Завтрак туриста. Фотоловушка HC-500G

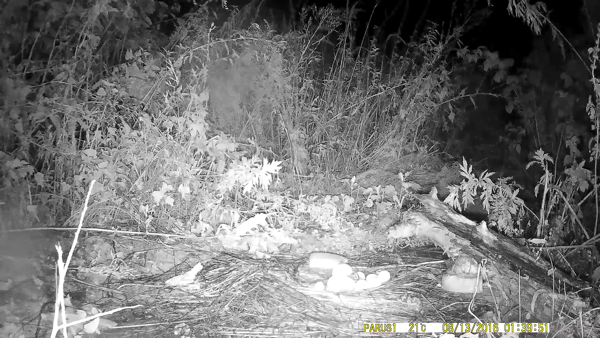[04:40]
запись. Ну, то есть нам такая запись, естественно, не нужна. Нам нужно, чтобы срабатывало по движению животного. Поэтому лучше кусты лишние убрать. Вот, даже осталась с прошлого раза моя визиточка. После того, как у меня
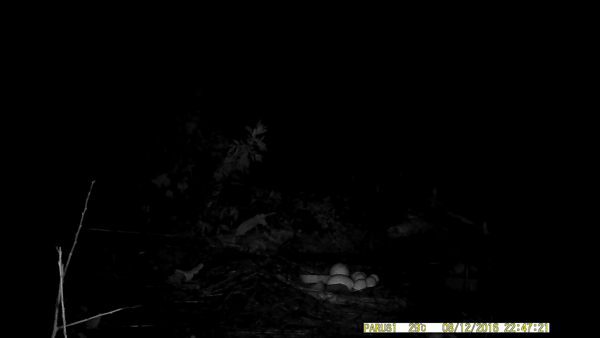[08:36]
И сегодня утром я уже подъезжал и заменял батарейки, потому что батарейки были старые, и камера практически разрядилась, когда я заменял батарейки.
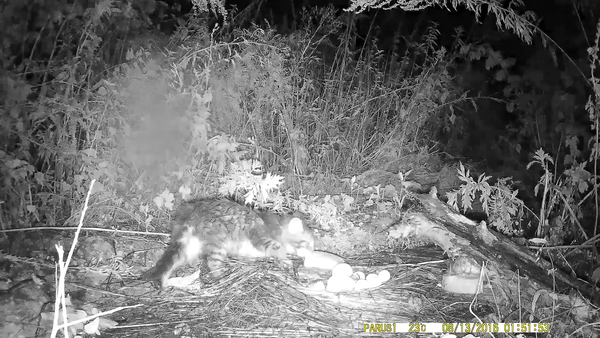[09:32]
посмотрю, запечатлела ли камера того, кто ел. Ну и пусть еще постоит ночь. Так, кажется, я рассекретил, кто ел хлеб и картошку.